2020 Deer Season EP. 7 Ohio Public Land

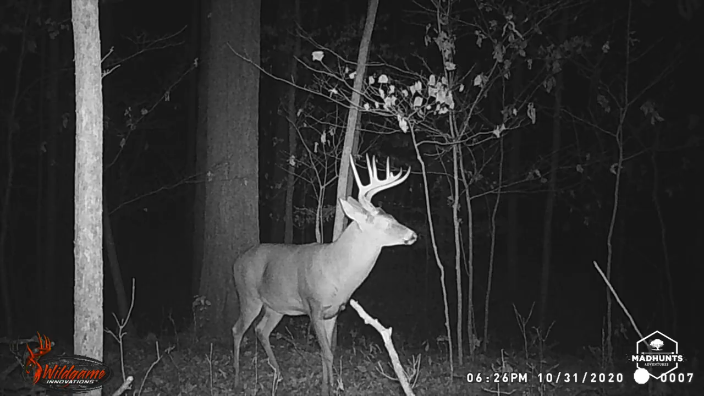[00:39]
So with that in mind, I didn't want to harvest the 7-point or that doe.
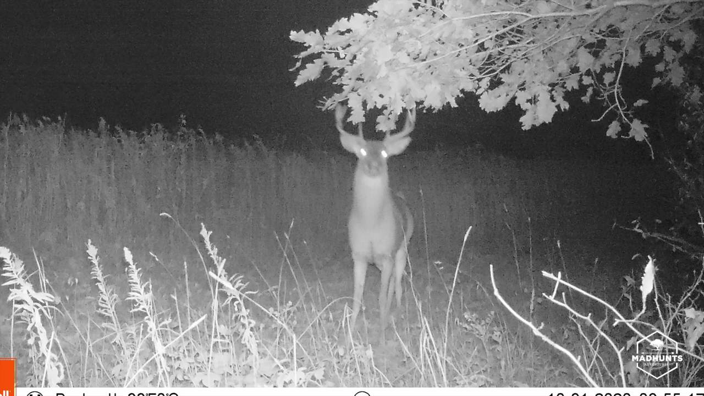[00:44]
I'd really like to harvest one of those bucks. I believe I have, I think, 2 10-point and